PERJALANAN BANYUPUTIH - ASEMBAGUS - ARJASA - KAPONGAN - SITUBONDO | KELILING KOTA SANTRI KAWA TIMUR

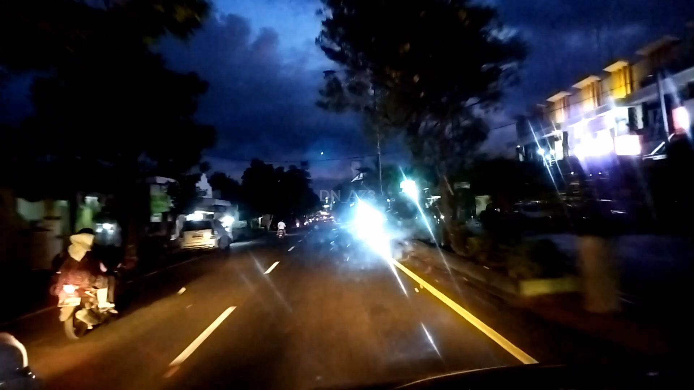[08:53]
Kalau ini pertigaan ya, lurus Probolinggo Pasuruan Surabaya. Nah, kita akan berbelok ke arah kiri menuju Bondowoso.